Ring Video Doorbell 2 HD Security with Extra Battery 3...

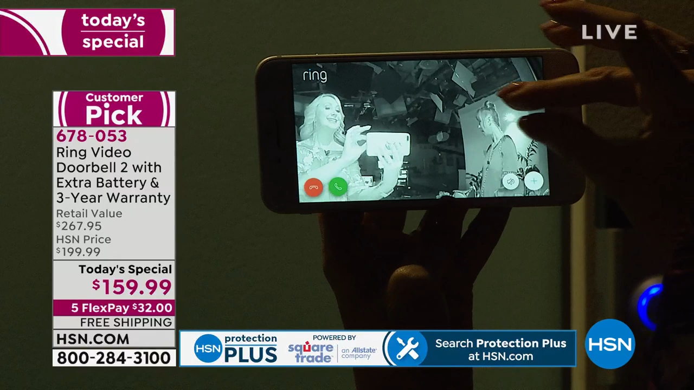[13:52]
So there's Shannon, look at her cute little up to tonight. I love it. You look adorable. But look at this. You can identify people's features. You can see if they're wearing a graphic t-shirt, what their hairstyle looks like.
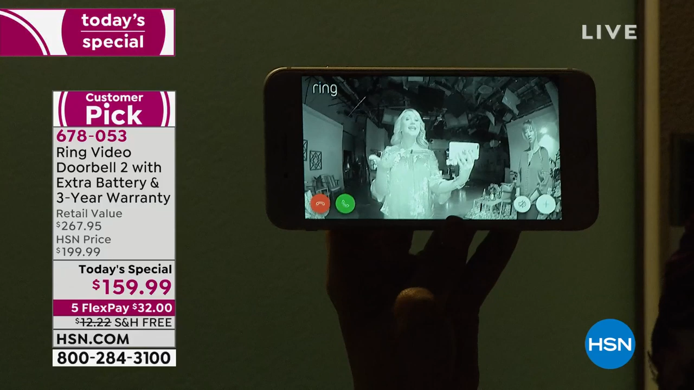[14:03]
This is giving you not only eyes in the back of your head, but also eyes in the dark. Eyes in the dark as well. Now, certainly it has that night vision, but if you do want our lighting package, we have a few of them, a few of them.
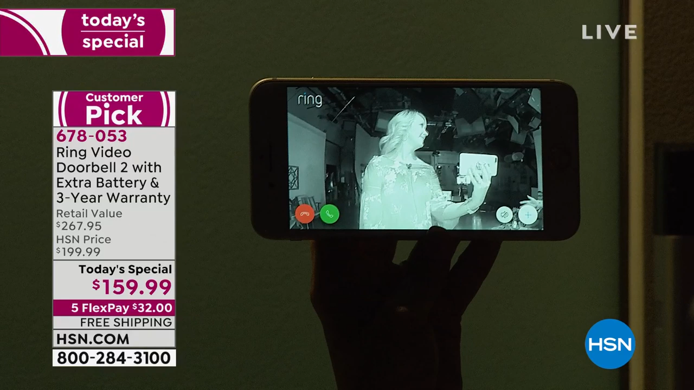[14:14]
In fact, so I think you're going to see the item there. Actually, we've got one mounted up here, right?